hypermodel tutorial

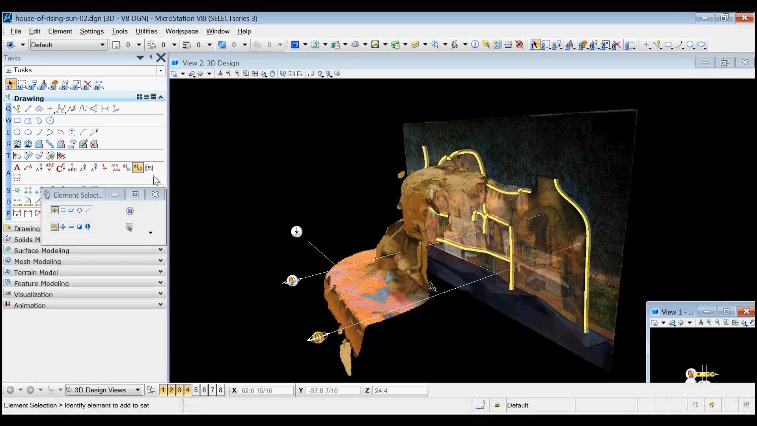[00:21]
So this is microstation, Select Series 3, with nothing added to it. And you'll see here there's a model which is clipped at the moment. Let me unclip it. And this model happens to be a point cloud. That doesn't matter if it's point cloud or vector model. It makes no difference.
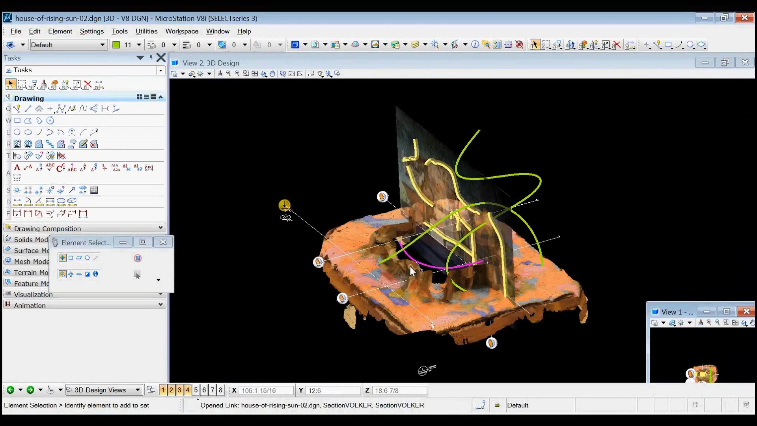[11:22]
There it is. And there you are. You